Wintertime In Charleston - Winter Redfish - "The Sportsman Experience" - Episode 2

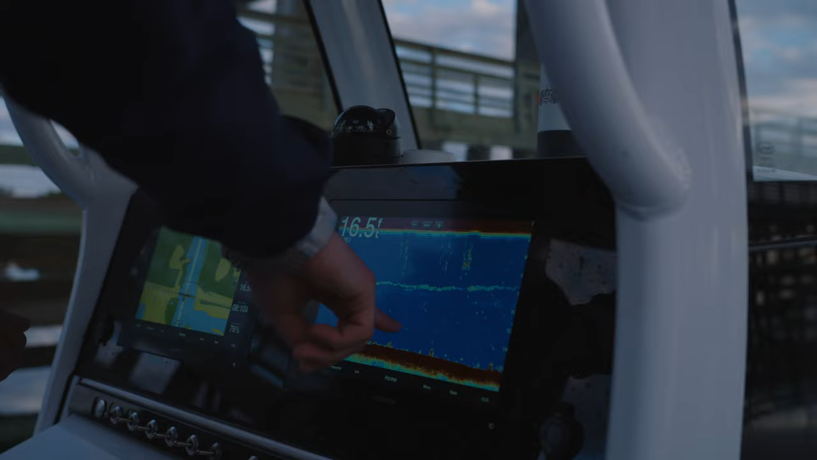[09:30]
That we're seeing right here show up on the Garmin? Probably glass minnows, some kind of congregation, a little small bait fish.
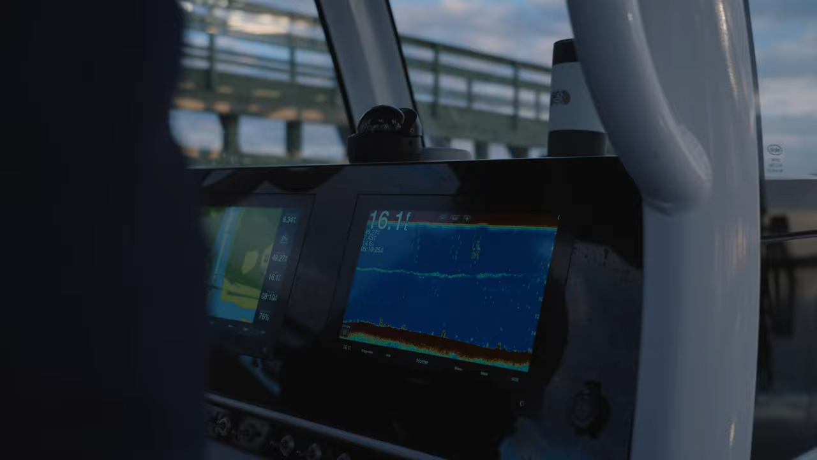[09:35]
Kind of spread out, not very dense.
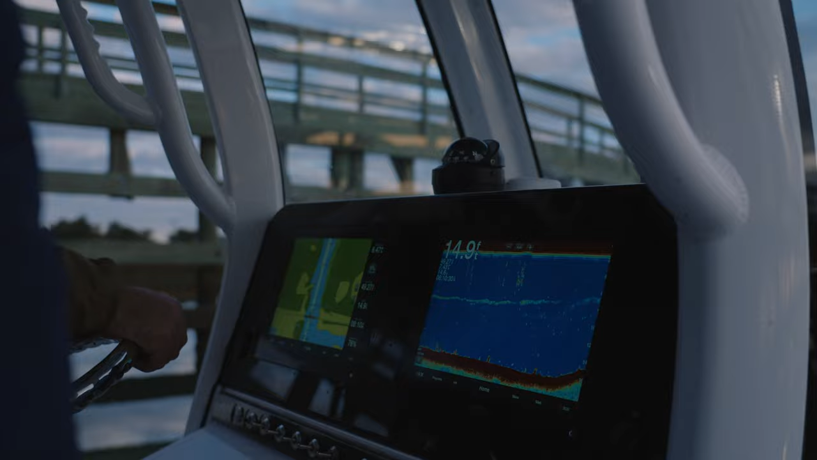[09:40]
Typically this time of year, that's what you get. Just keep moving. Boop, boop, boop, different sections. Different squares. Yeah.